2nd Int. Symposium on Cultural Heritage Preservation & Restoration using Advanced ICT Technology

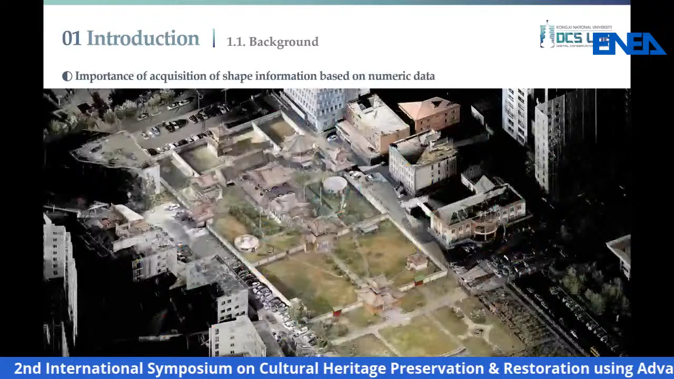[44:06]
As you know, the acquisition of shape information based on numeric data
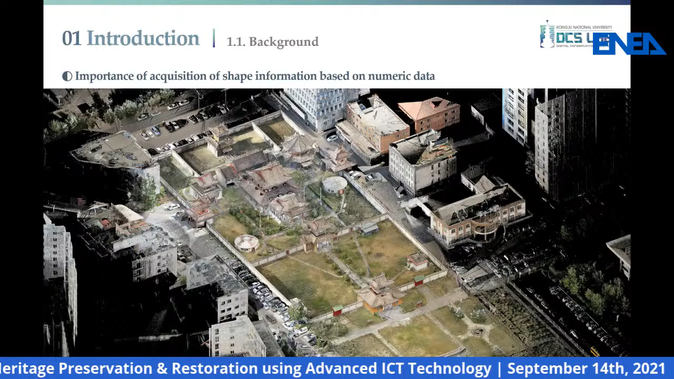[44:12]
is very important for systematic measurement to respond to the deformation of stone heritages.
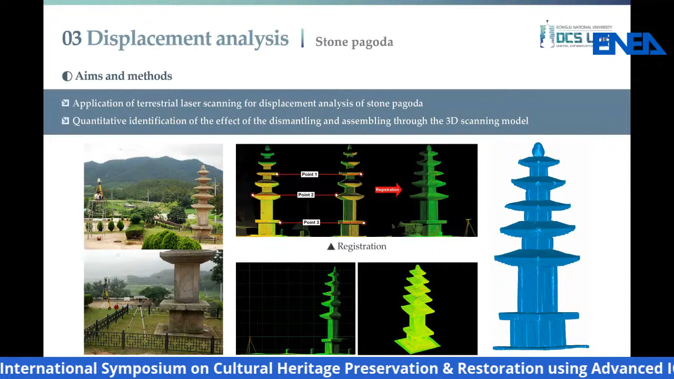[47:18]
For displacement analysis of the stone pagoda, terrestrial radio scanning was applied. And through this, the effect of the dismantling and assembling could be quantitatively identified.